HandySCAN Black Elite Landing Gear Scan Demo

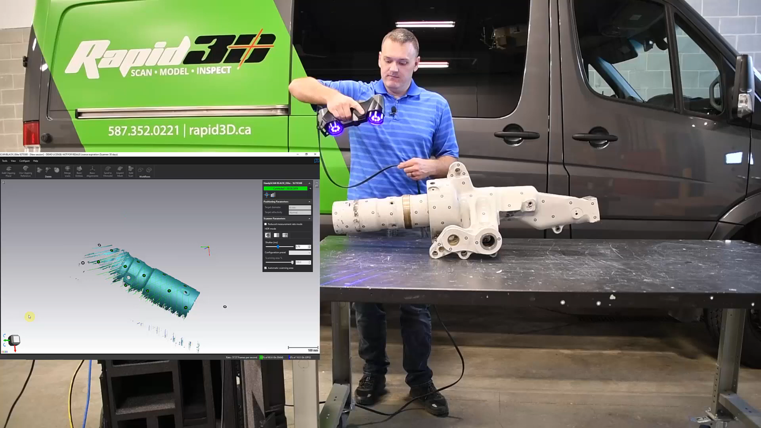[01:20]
So immediately you see data start to appear on the screen. So our acquisition rate is 1.3 million points per second
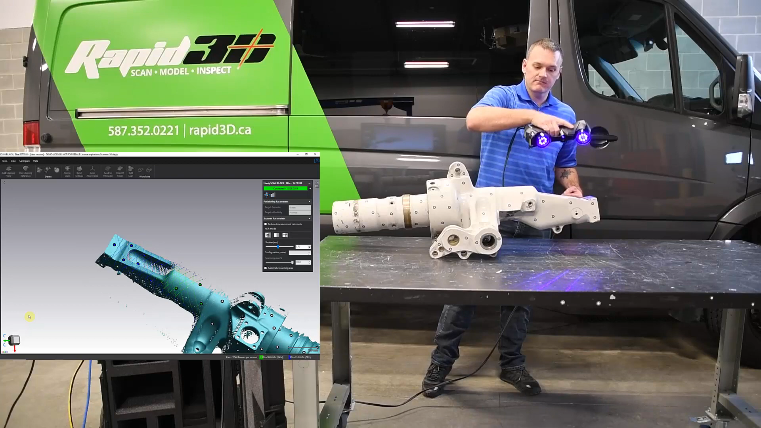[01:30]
and we just move the scanner back and forth over the part with a standoff of about 12 inches. I've picked the scanning resolution of 3 quarters of a millimeter here and that's going to allow me to get a decent amount of detail but also keep a good speed. So the hand controls on the scanner allow me to zoom in and out and that's just the view on the screen. It doesn't do anything with the data itself but also allow me to change our exposure settings or we call them shutter.
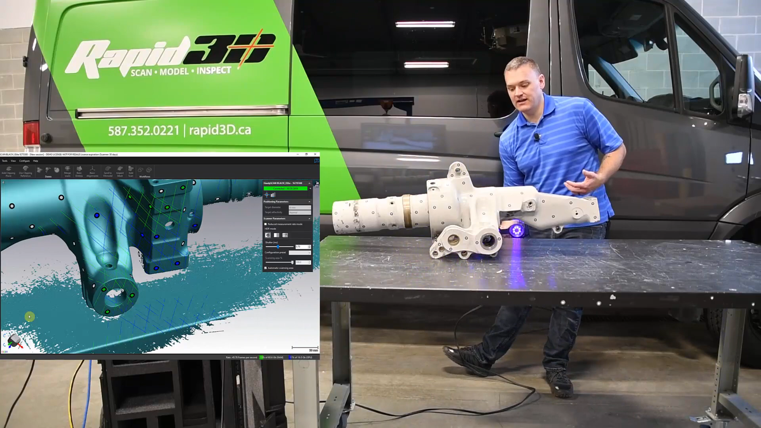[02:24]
So because this system is completely self-positioned, not only can we move the handheld scanner, we can also move the part and it has no bearing at all on the end result. What can't happen is that the target pattern itself can't flex or change shape.
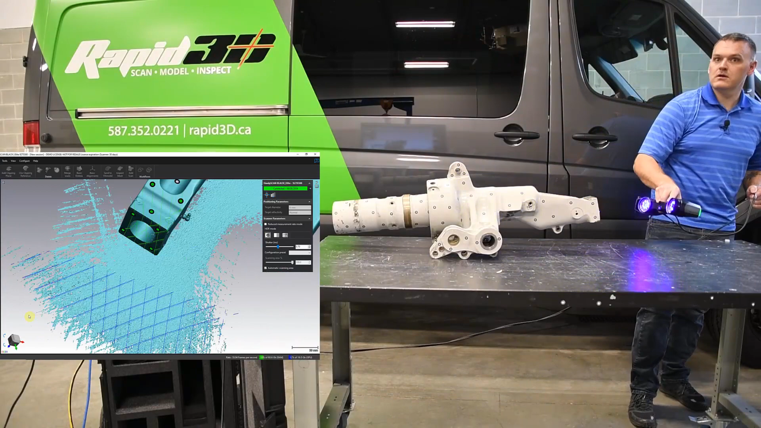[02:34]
We're going to go over all holes from a few different perspectives to make sure that we actually get the walls of a small hole. So if I zoom in here using the buttons on the scanner, you can see that I can get confirmation that I have data inside the edge of the hole, which is what we need for positioning on the hole for either inspection or reverse engineering purposes.
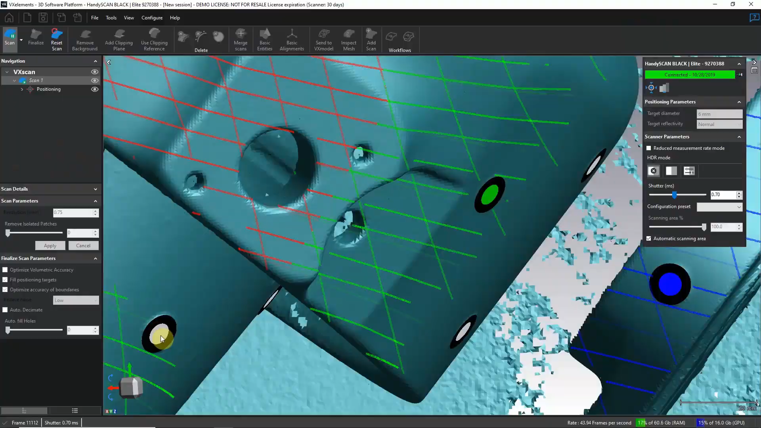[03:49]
It's something we simply use in tight areas where we can't get the triangulation from both cameras to the center laser to work.
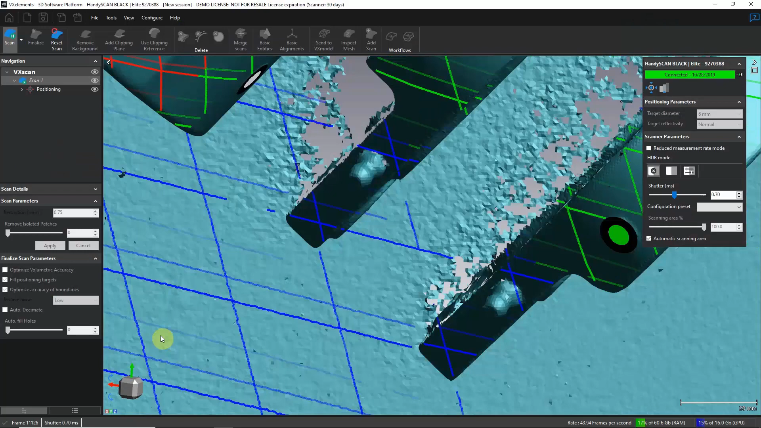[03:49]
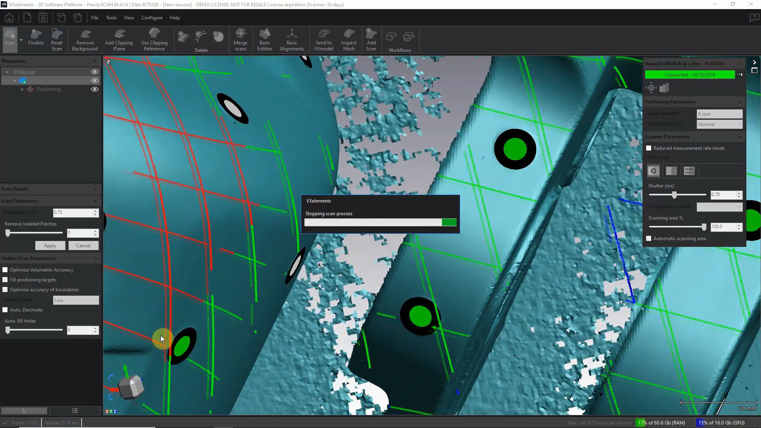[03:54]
So now I've stopped the scanning process, and because we're scanning directly to mesh facets very quickly,
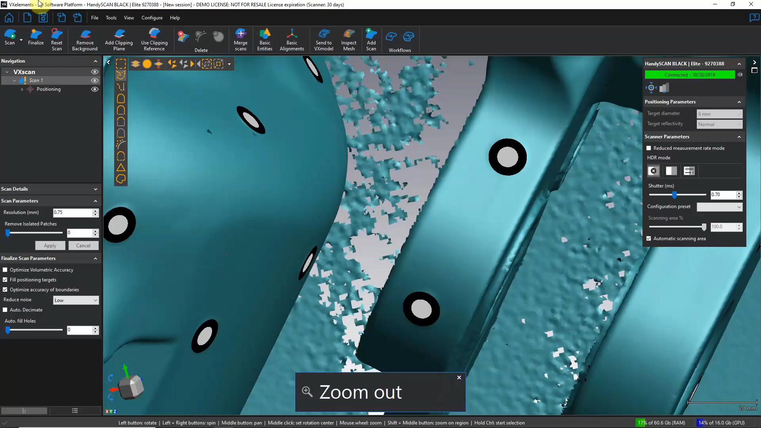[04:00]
you see that the scan is ready for editing. Now what I'm able to do with one of the wizards we have called Remove Background is
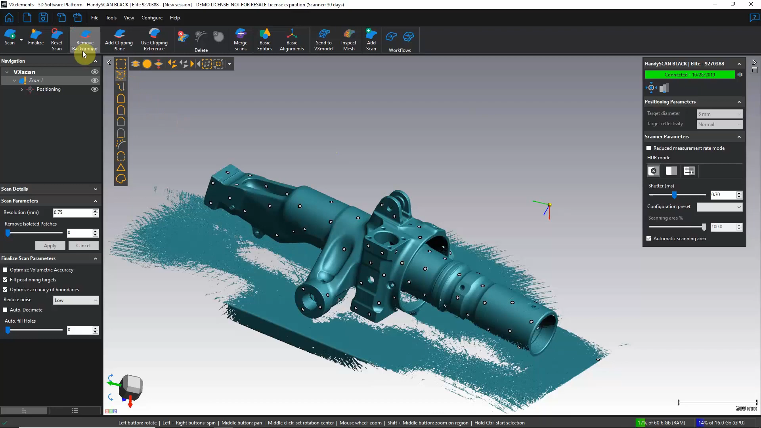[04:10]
quickly remove all of the data from the table below. I will just increase the thresholds because the table isn't particularly flat. And we're creating a clipping plane.
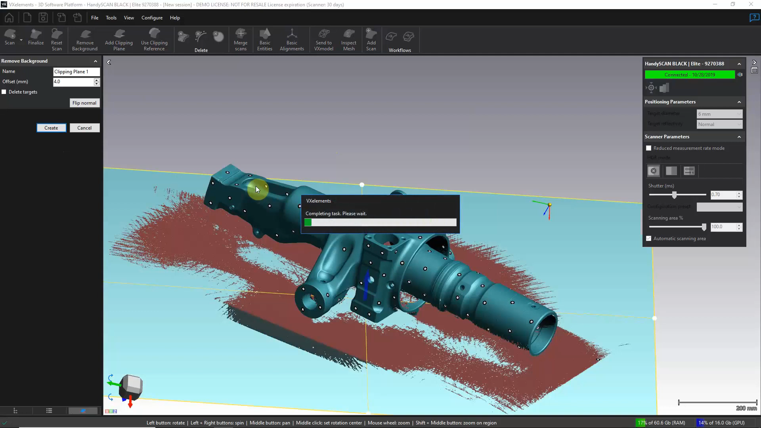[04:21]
It automatically detected a flat planar surface, inserted a clipping plane, and I told it to bump it four millimeters off that surface. And you can see that right away, well, we've trimmed that all off.
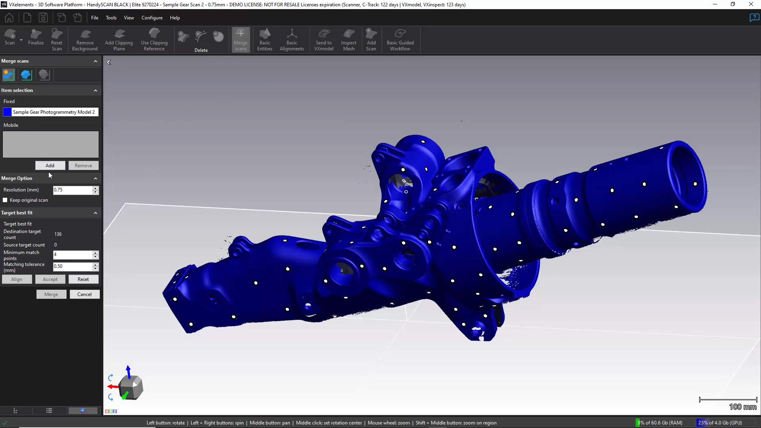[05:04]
but this is a way to keep the file size a little bit smaller. So I'm going to use our merge scans function, and I don't have the scan in this session, so I'm going to add it from an external session. All right, now you'll see that the second scan has shown up. Currently, they're just overlaid on each other, not aligned at all. We have three different ways to merge scans. The first one is based on common targets between the two scans. The second one is based on common surface geometry, and the third one is a fine-tuning when we have more than two scans. In this case, we have common targets between the two, so that's the method we're going to choose.
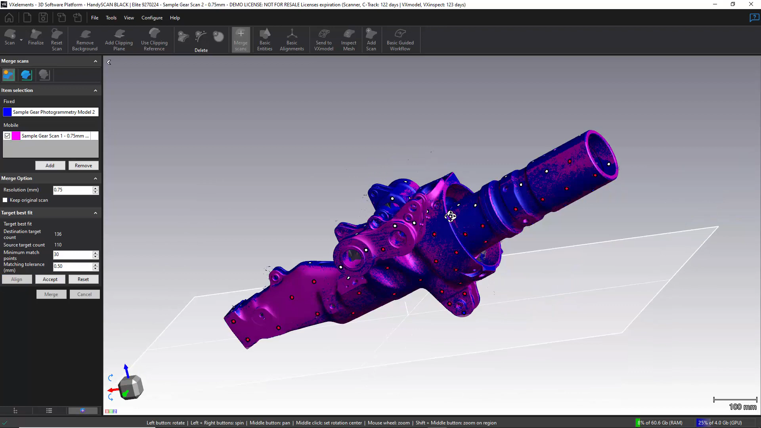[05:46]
And hit the align button. And it should be that quick. You see that right away, they snap in to be aligned to each other, and the targets that have gone red are the ones that have been used for the alignment.
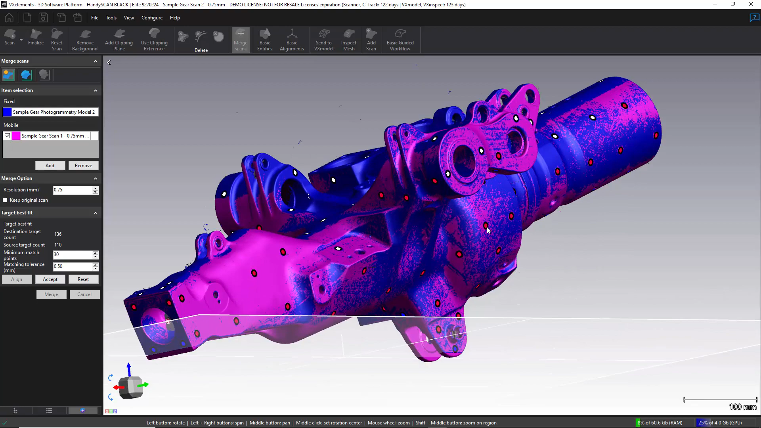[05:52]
So we see that they're distributed all the way around the part, and we're quite happy with that.
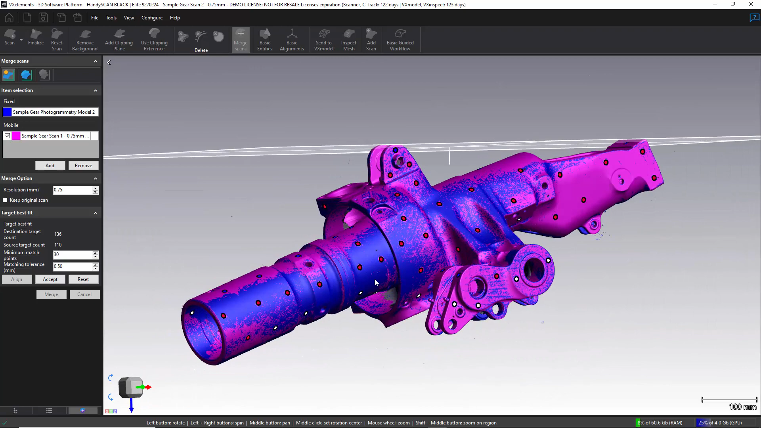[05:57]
So we're going to accept that result, and now we're going to click merge.
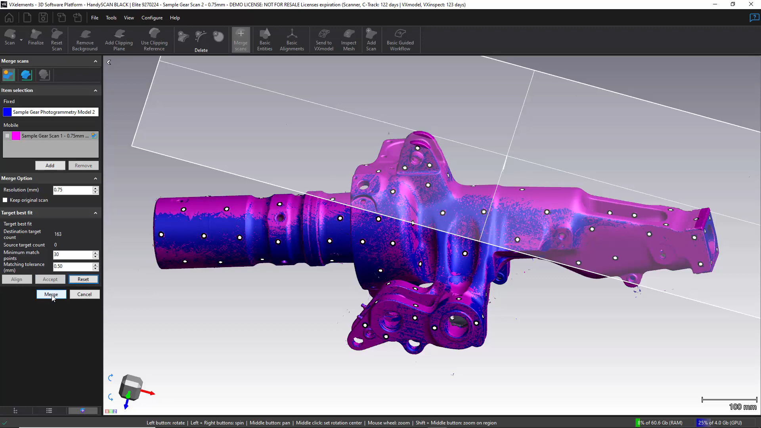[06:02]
There we go. The merge is complete, and the final combined surface has been generated.
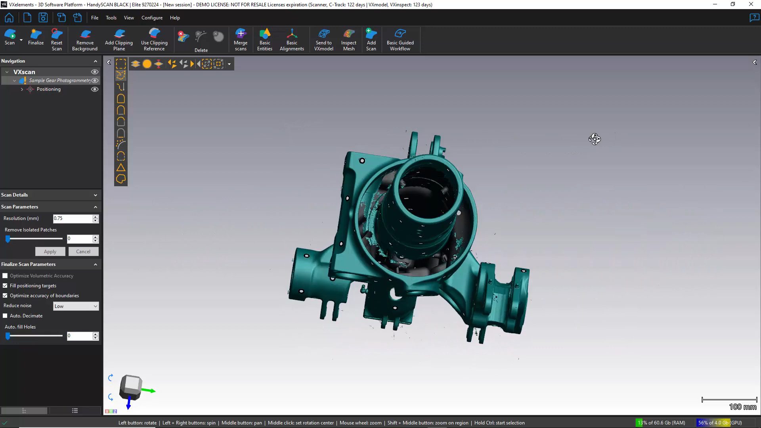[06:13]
So now the final thing we need to do before we can export an STL that we would bring into reverse engineering or inspection software is to finalize the scan. There we are. So that's the finalized scan, so the scan is ready for export as an STL.